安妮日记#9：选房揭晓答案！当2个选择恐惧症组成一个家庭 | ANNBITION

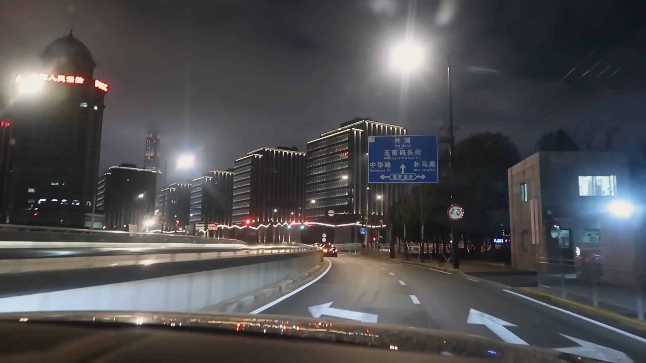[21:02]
这一下天是彻底的黑了我们继续赶下一家出发